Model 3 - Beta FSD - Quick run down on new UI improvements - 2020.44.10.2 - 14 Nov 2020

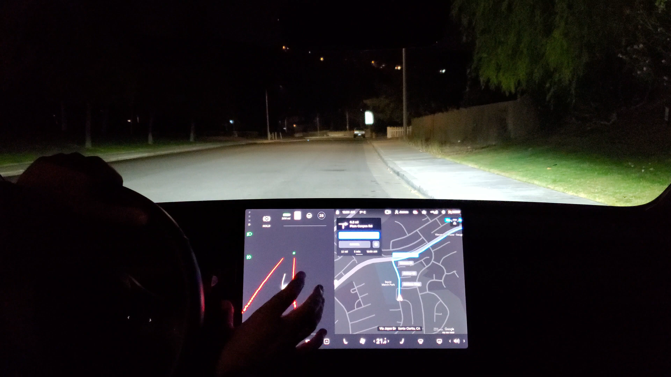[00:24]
system is larger and the UI for what the full self-driving beta and the camera see is smaller you've got your park reverse neutral drive along the left as before
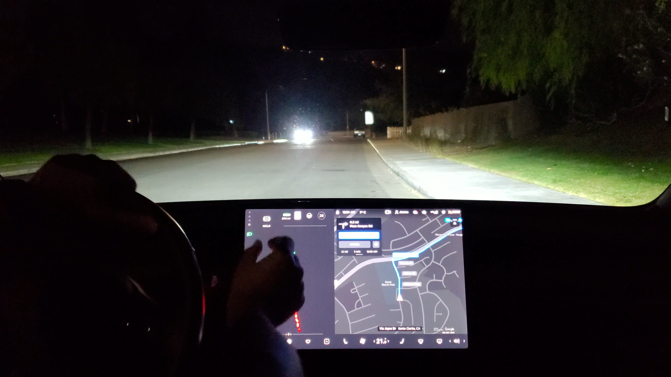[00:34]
you've got your speed that shows up here a nice big text and then they move the battery the speed limit sign they move the steering wheel icon indicating you turn on full self-driving or autopilot it's a beta remember that it's not meant to be fully autonomous at this point but that's how you know when you can enable it and then you've got your current set speed now when you enable full set when you enable autopilot everything changes because now you're letting the car drive this
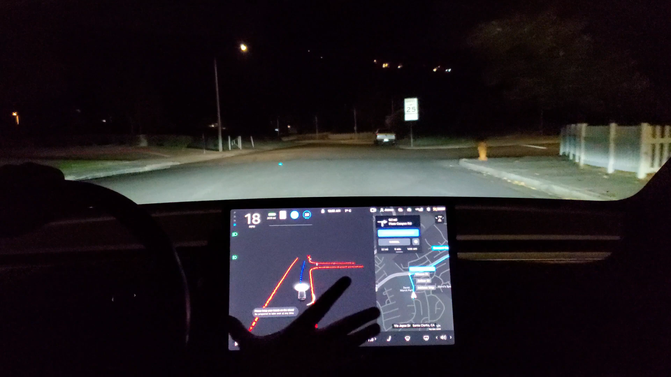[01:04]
grows that shrinks because you're not going to need that anymore because the car is driving and you have more visualization space to see what the car is up to that's actually quite nice
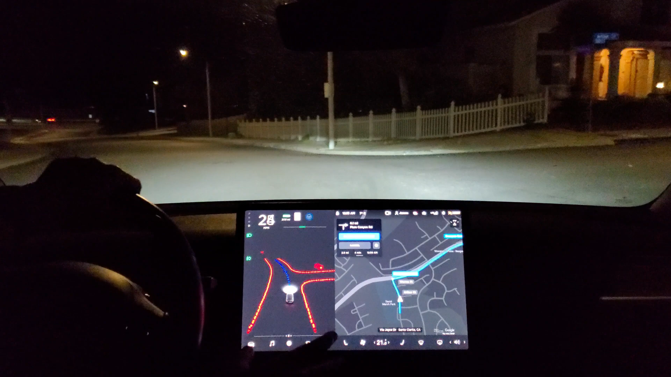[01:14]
and as soon as you turn off you start driving you get the larger nav screen back for self-navigating and and hand driving the car very impressive